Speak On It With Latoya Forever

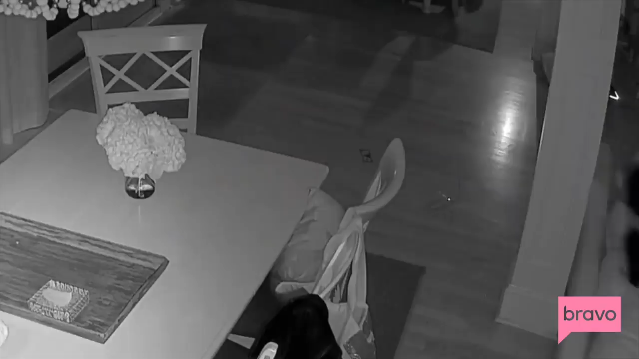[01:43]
I see Latoya straddling Portia, and they were making out and grinding. We connected.